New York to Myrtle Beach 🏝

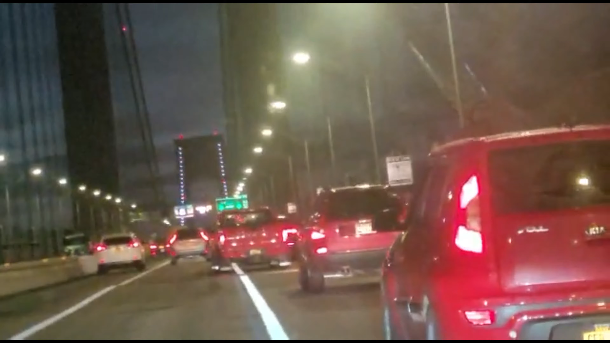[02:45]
look really cool and amazing on the back when you see the red lights hitting towards us hey guys now we're in new jersey